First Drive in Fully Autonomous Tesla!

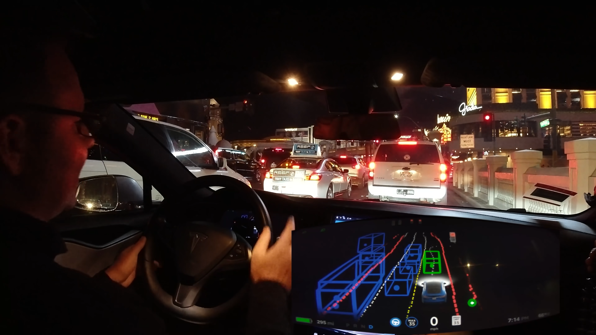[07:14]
It can't even see that the corner is there yet, but it knows based on navigation that it's going to be there, so it's already predicting its path.